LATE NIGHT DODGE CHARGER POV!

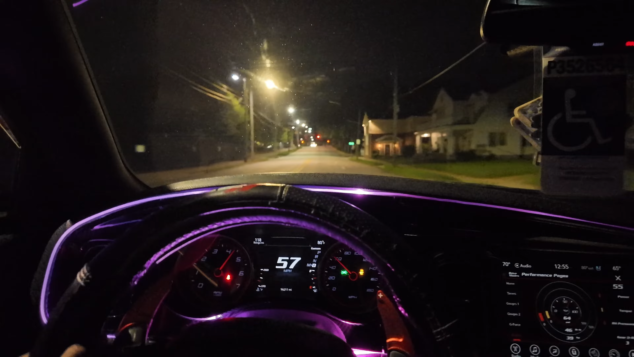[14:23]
Spot over there. Me and Dex had hit that bit one time.
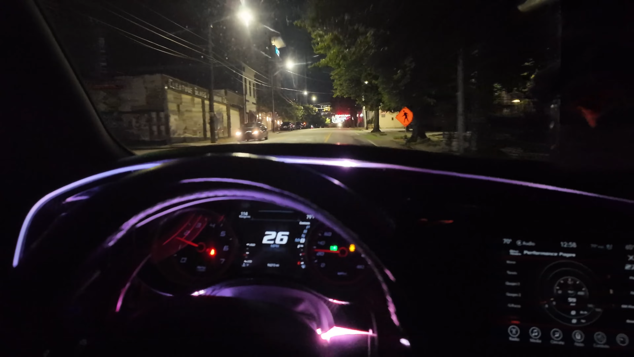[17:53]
Oh, nah, we're gonna keep going straight. We're gonna keep going straight.
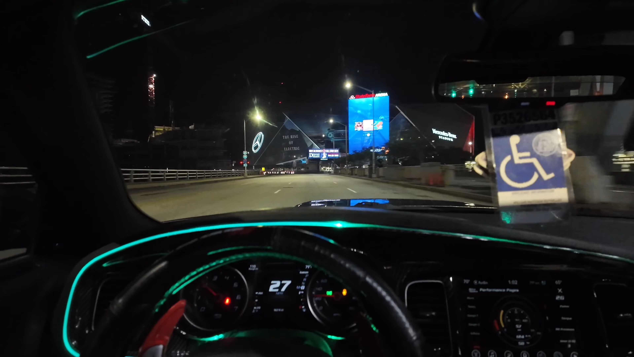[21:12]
No cap. I'm booking that hotel right there. You say you booking that hotel right there?
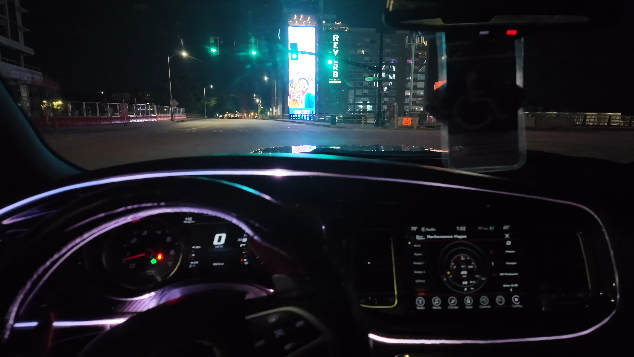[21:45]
This shit got some hard ass scenery right here. And you can pull to the side of the road, so that shit convenient.